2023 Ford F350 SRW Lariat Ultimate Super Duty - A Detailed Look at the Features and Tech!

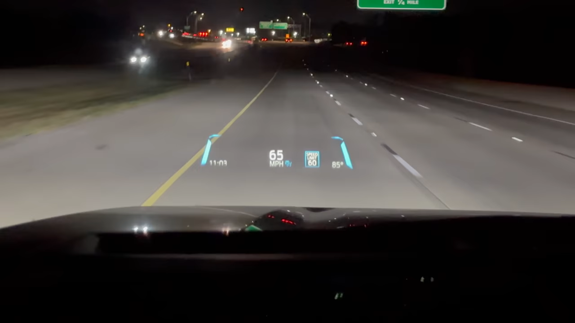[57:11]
Adaptive cruise set to 5 over the speed limit. Lighting's nice and bright. Dash looks great.